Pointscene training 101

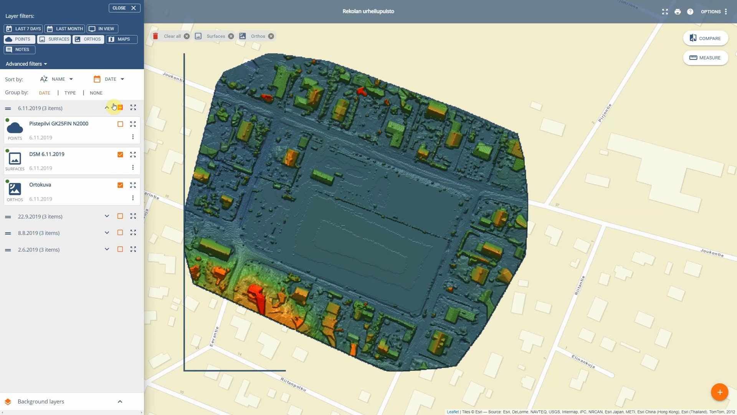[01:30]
And then the point cloud. So these are the three different types of datasets that can be found. So we don't show the surface or the point cloud by default.
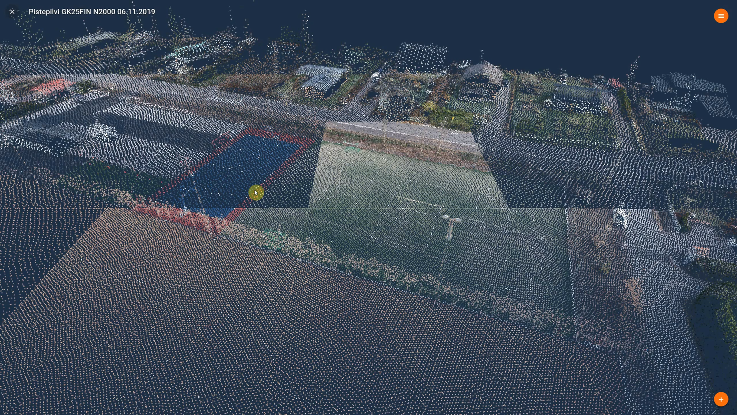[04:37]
And I'll get a bird view of that area I just clicked.
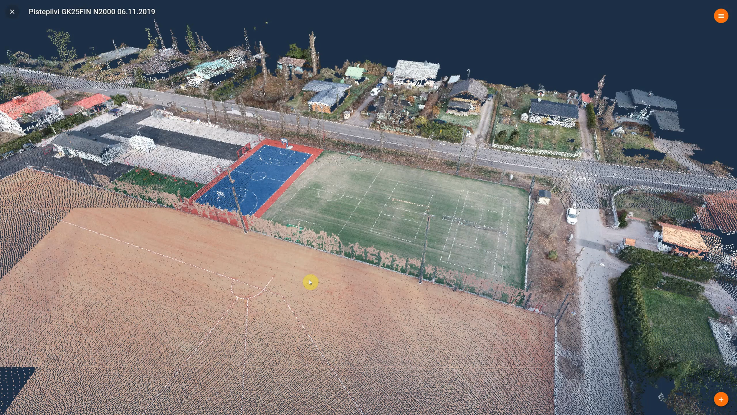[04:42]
We have different effects and visualizations for the points. So edge effect gives some contrast.
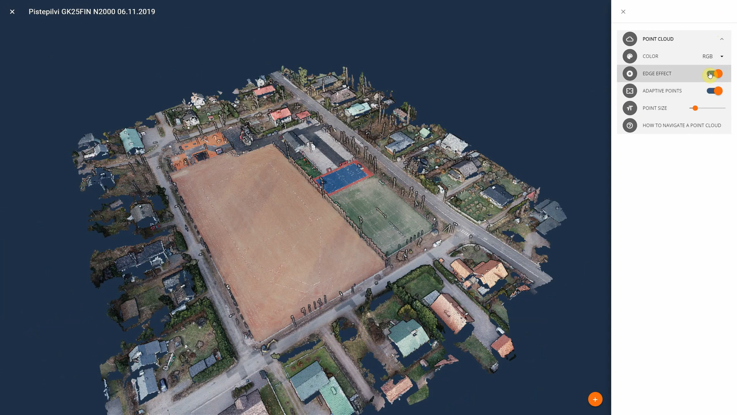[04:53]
And adaptive points will enlarge the points
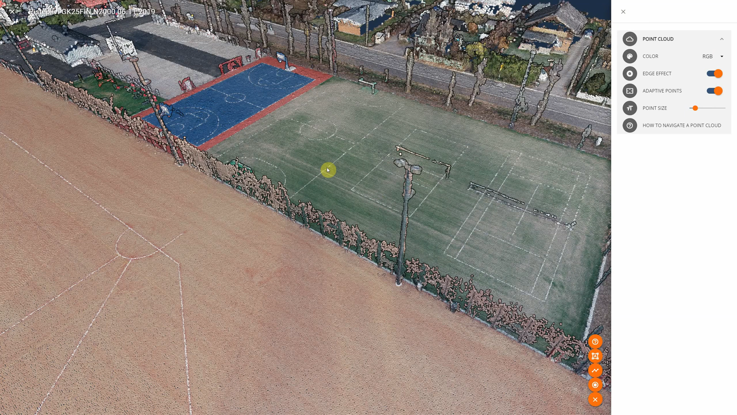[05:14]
individual coordinates. You can measure distances.
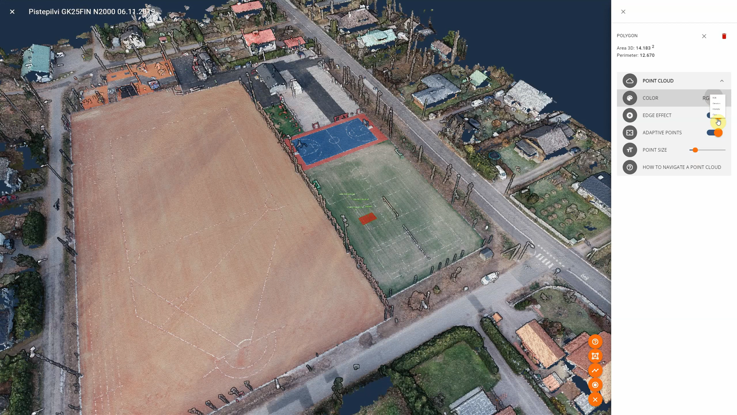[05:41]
So I can set it up.
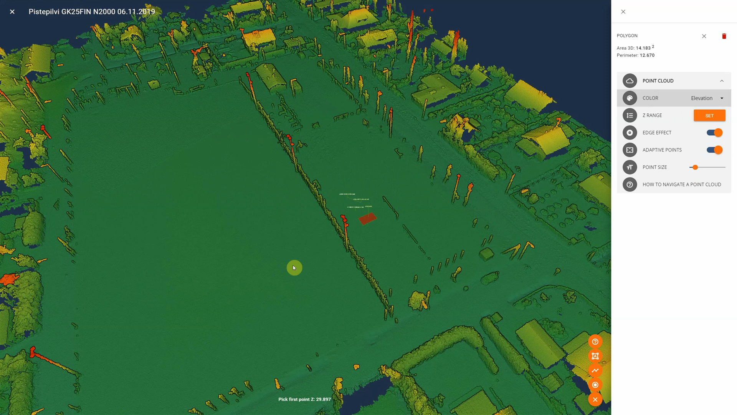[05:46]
I can see my z values down here. About 29.9.
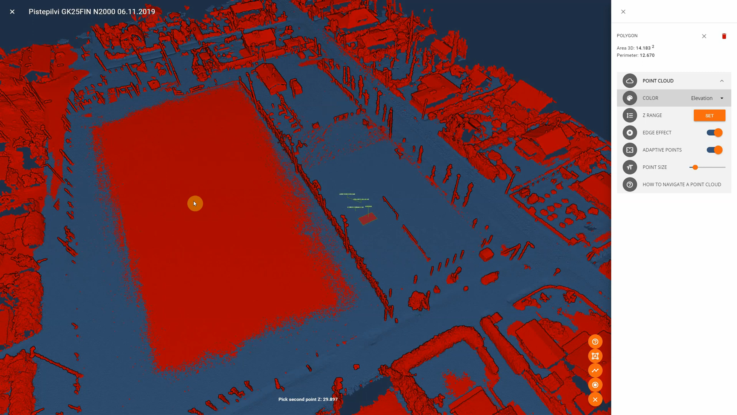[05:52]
And about 30.0 in the middle. So here I can see how the field is done. And there's no rain water coming into the middle of the field. The measurements. You cannot save the measurements here. So they're just one time measurements. And once you close the point cloud view they'll be dismissed.
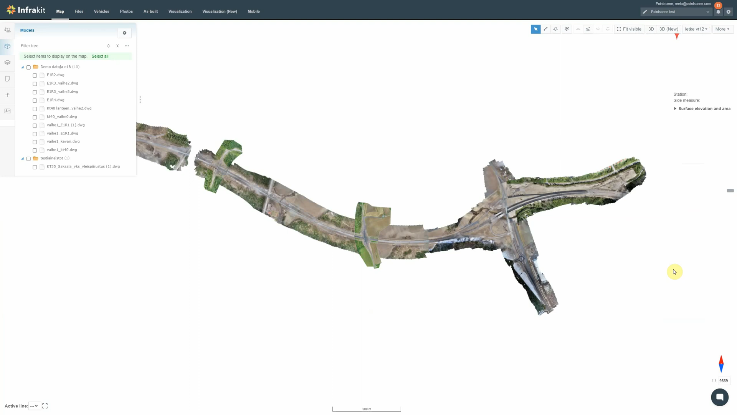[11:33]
And with Trimple Connect. You have the file that we downloaded onto computer.
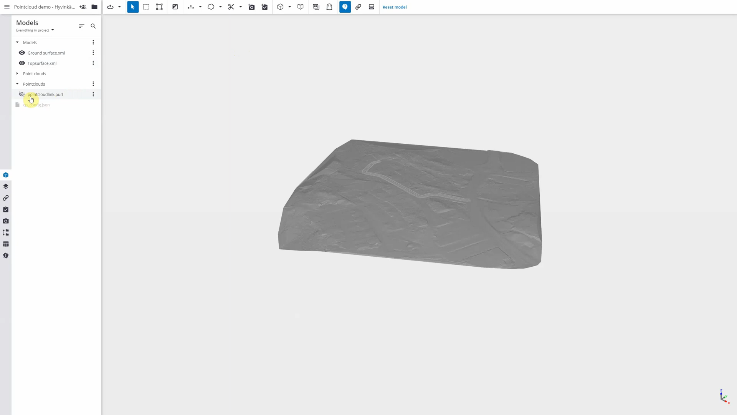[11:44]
You can add it to your project folder. In the web version. And once you click that button in the 3D viewer.
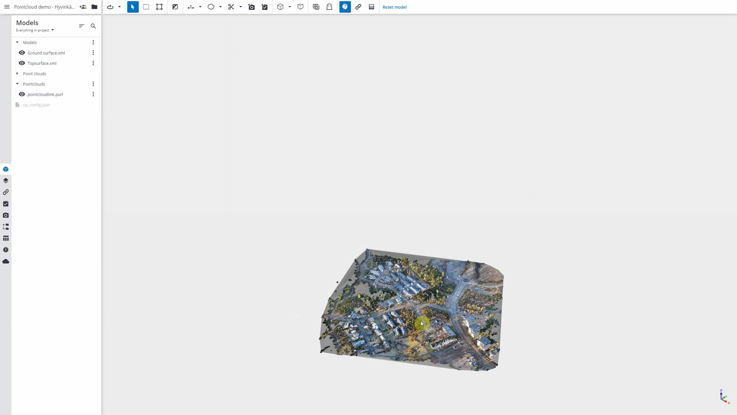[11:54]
You'll be able to see your point cloud together with your model.
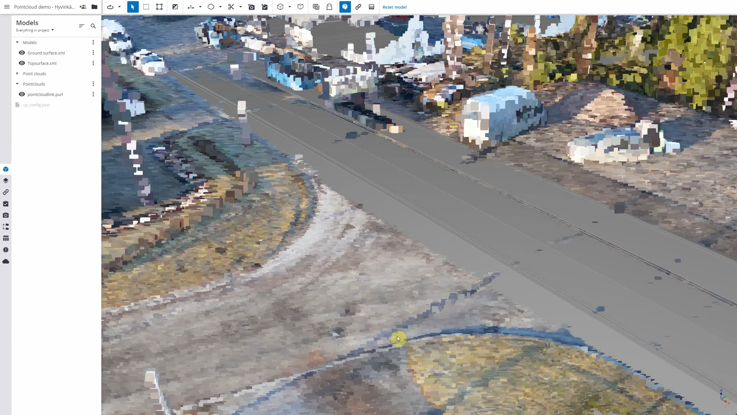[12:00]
So that's all for now. And if you have any questions.